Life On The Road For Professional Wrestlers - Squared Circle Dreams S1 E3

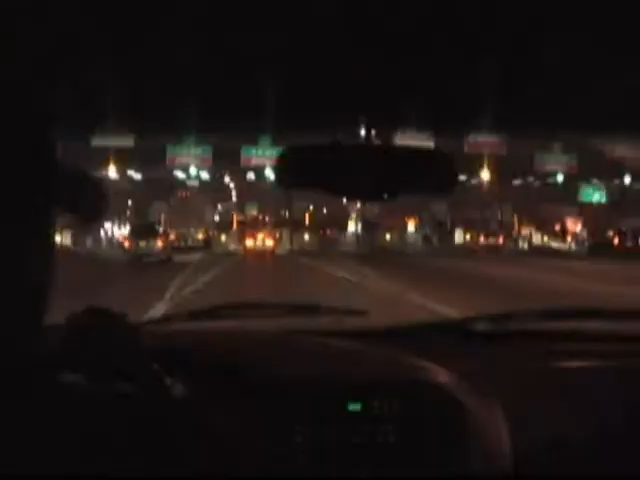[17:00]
I don't feel it's gonna be more than $2. My first fucking toll road. It's $2? Yeah.